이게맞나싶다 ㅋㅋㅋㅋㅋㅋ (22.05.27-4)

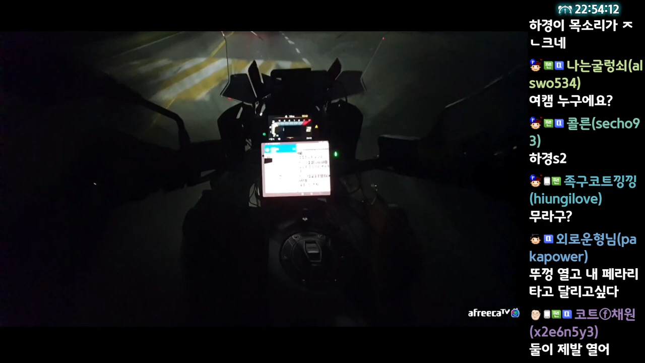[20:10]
내일 갈 때 보면 알겠지만. 앞에 차 좀 이상하다. 차선 이상하게 밟는다. 중간 갔다가 오른쪽 갔다가 막 계속 저러네.